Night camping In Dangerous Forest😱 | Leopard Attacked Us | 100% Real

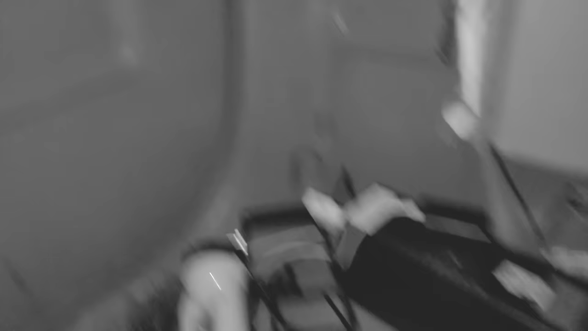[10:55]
भैया कुछ दिखे तो भाग जाना अंदर।
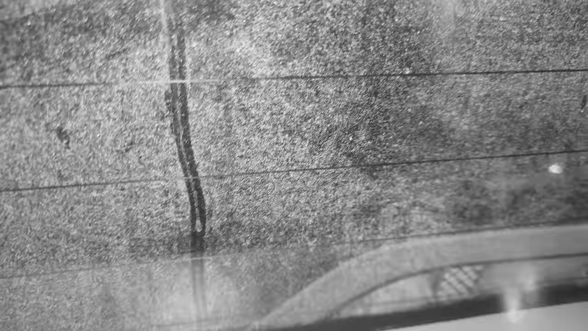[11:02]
लॉक लगी या कुछ था यहाँ पे?
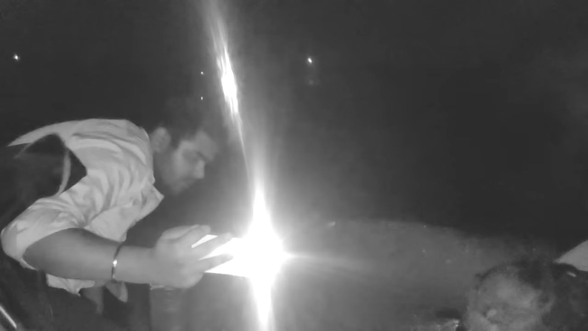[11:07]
कुछ था पता नहीं यार, कुछ था और बड़ा ही था। मेरे कैमरे में ना यहाँ से कैप्चर हुआ ना कुछ, और लाइट तोड़ दी।
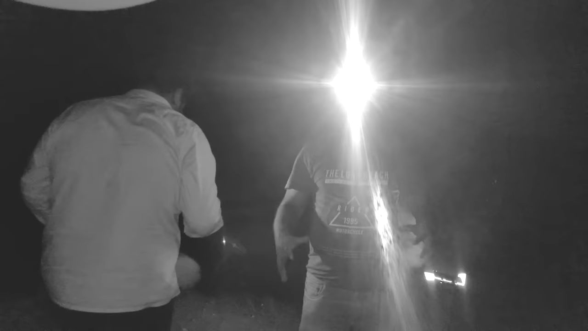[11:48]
अरे मेरे को बड़ा सारा था काले भालू, उतर भालू।
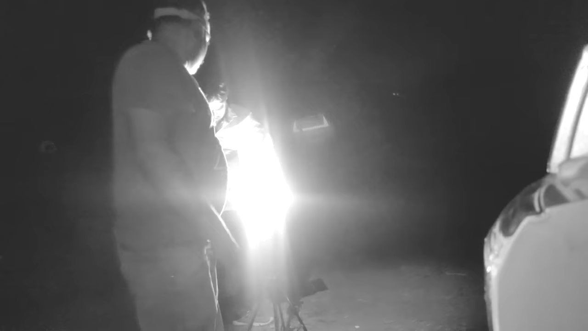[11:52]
हाँ ये लाइट तो तोड़ी, लाइट हिला के चला गया वो या तो।
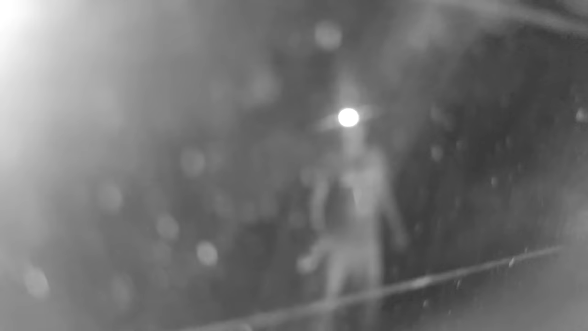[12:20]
अरे भाग जाओ, अरे भागो।
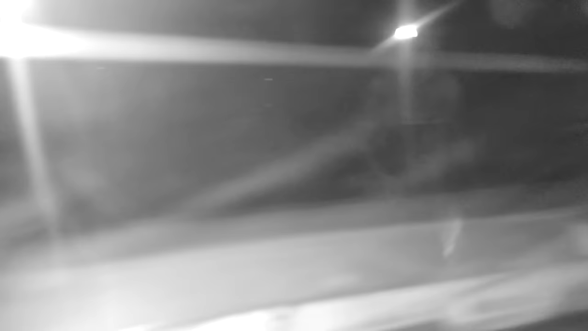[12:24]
डिक्की लॉक लगी मेरी भी। अरे यार ओए कौन है, दिख नहीं रहा कैमरे में। अरे ये लॉक लगी रे यार, वापिस लग गई। ओए नहीं नहीं आप पकड़ ले, कौन है दिखा रहे तुम्हें?
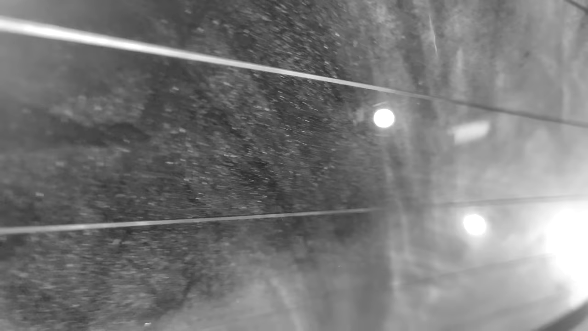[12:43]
मेरे को नहीं दिख रहा भैया यार।
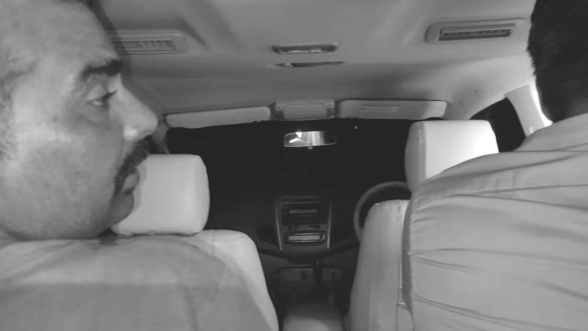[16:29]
पीछे टेंट जा रहा है टेंट पूरा हिला अभी
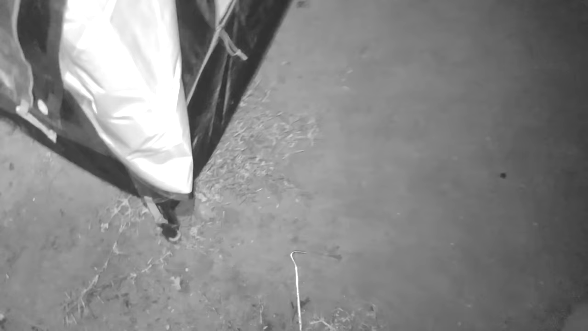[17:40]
ये देखो अरे क्लिप हटा दी उसने सारी इतनी मजबूत जो क्लिप हटा दी तोड़ दी इसने यार
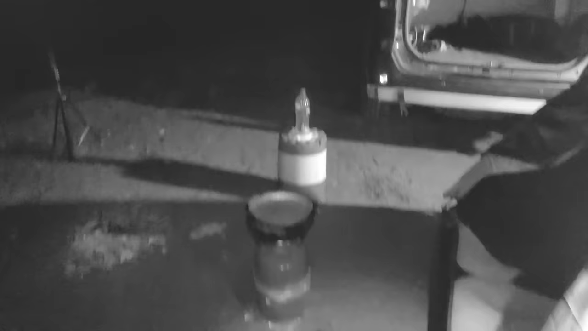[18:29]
भी हो गई सारी पकड़ो पकड़ो ये आग आग तो जलने देना यहाँ पे अभी तो कुछ भी नहीं है हाँ